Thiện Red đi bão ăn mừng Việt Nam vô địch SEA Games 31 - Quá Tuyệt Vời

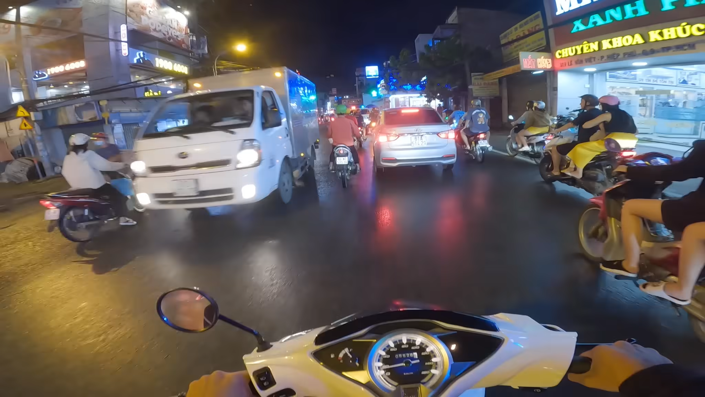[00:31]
Công an kìa. Công an thì công an chứ anh em chơi là cứ chơi thôi. Vui quá anh em ơi. Nói chung là hồi nãy phút 90 là anh em mình rất hồi hộp ha. Thì cuối cùng là Việt Nam của chúng ta đã chiến thắng 1-0. Bán kết 1-0, chung kết 1-0. Một con số quá đẹp luôn. Đó.
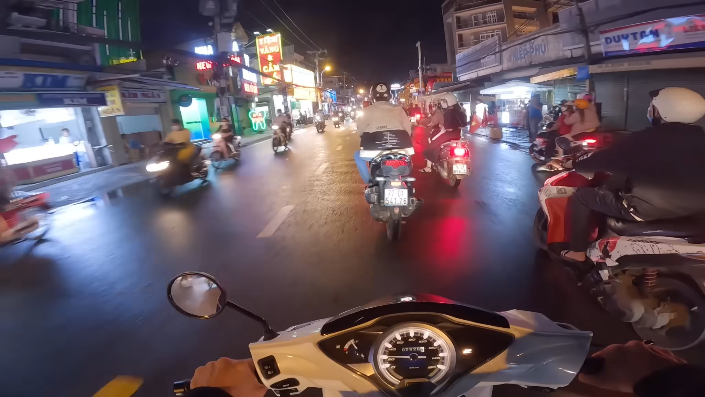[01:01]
Nẹt bô. Đó. Trên đây có thanh niên nẹt bô nè. Yo.
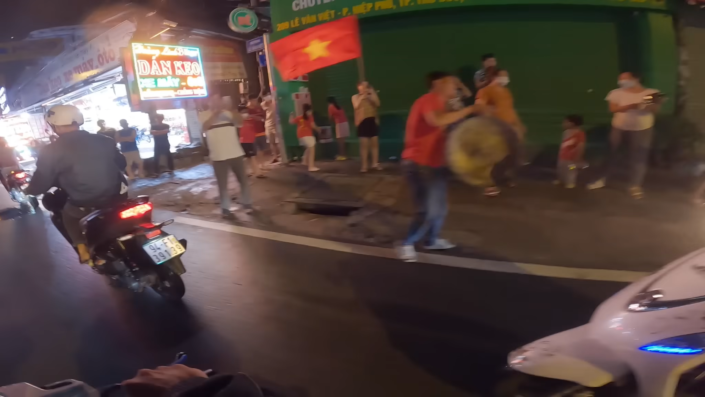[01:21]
Vui quá. Từ từ thôi. Có quay luôn.
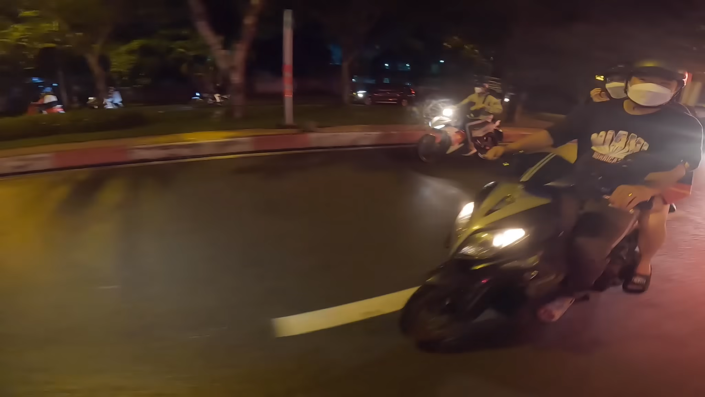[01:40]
Đụng xe. Đụng xe hả? Ở đâu lận? Qua quẹt thôi.
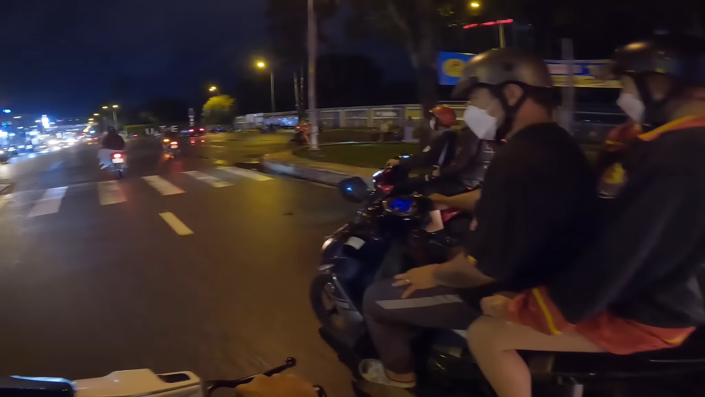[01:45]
Cẩn thận, chạy sát vô, từ thôi. Nói chung là có mấy thanh niên chạy rất là máu. Đường đông nghẹt mà mấy ổng chạy cái dèo quá. Máng vô mình cái là mệt luôn anh em. Cho nên anh em mình cứ từ thôi. Thì cổ vũ nhưng mà phải chạy xe đúng lực đàng hoàng anh em.
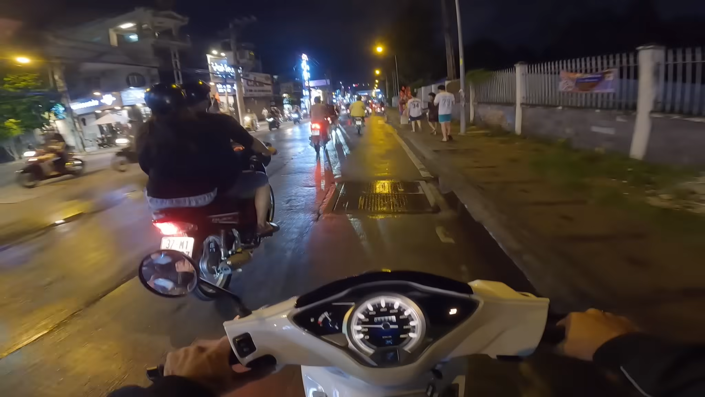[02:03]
Không có chạy nhanh, lạng lách đánh võng. Ok không? Ok ha. Rồi, tiếp tục. Thổi kèn đi.
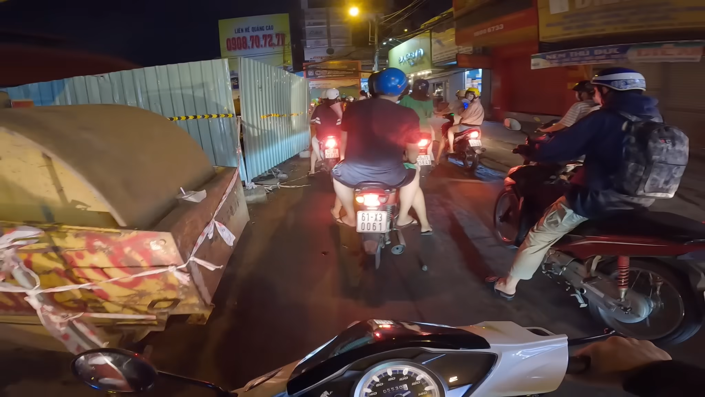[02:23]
Ê, từ từ. Có chừng lỗi. Mấy ngày này thì nói chung là công an không có bắt xe nha anh em. Mình chạy xe mình đừng có nạt bô, mình đừng có phá vẫn được, nhưng mà mình đừng có phá quá mức thì không có sao hết. Hôm nay thì mình đi một chiếc xe phu chờ.
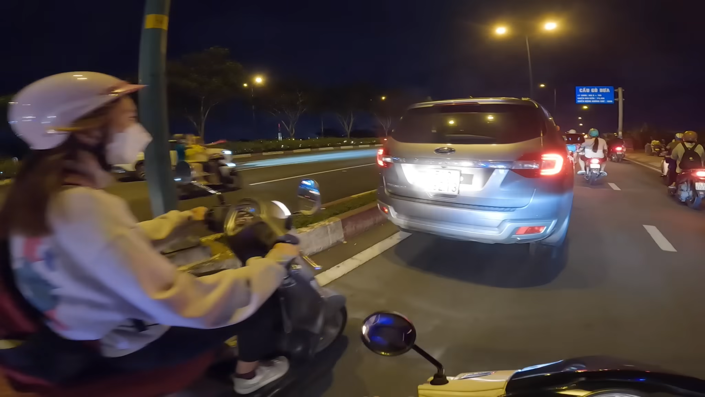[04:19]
Dân chơi bán chuối luôn hả? Trời ơi! Ông kia ông cầm cờ đám ma luôn kìa. Đó.
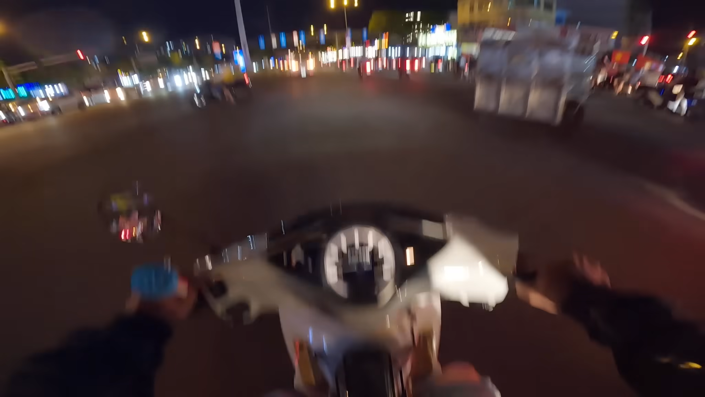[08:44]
Bây giờ mình đi lên trên này ha, mình đi hướng ra Gò Dấp.
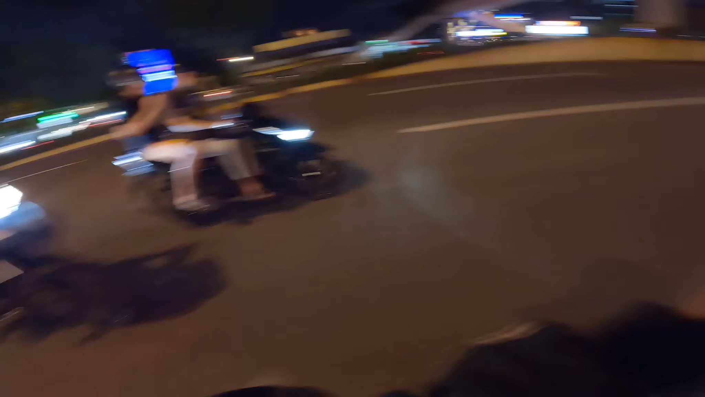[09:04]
Ok, anh em cũng thấy là đường Phạm Văn Đồng chơi rất là vui luôn ha. Chạy lên, chạy xuống, chạy lên, chạy xuống. Nhưng mà năm nay theo mình thấy là không có những cái xe tự chế như là xe lôi, xe ba gác.
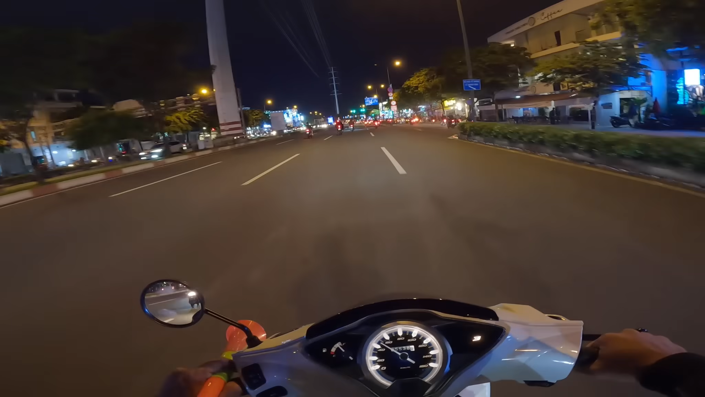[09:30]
Người ta không có dám lấy ra nữa, tại vì cảnh sát giao thông họ tịch thu á. Cho nên hôm nay mình thấy ít, dường như là không thấy xe ba gác, xe lôi, xe kéo, xe ngựa luôn. Thì nó không có được vui. Mình đang đi tìm những anh em đi xe lôi. Ai đốt pháo rồi ta?
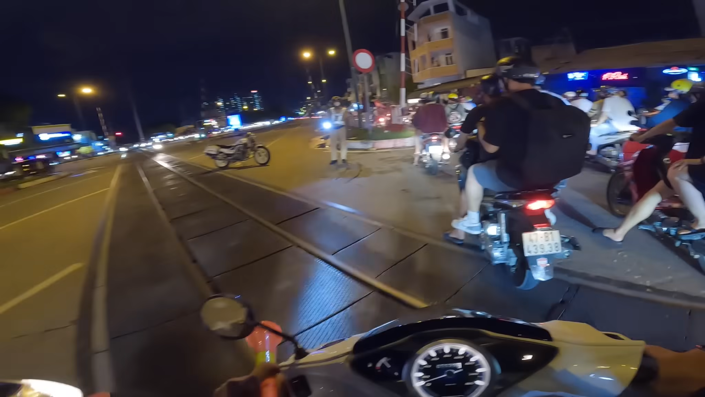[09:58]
Vô trong, vô trong. Việt Nam vô địch chú ơi.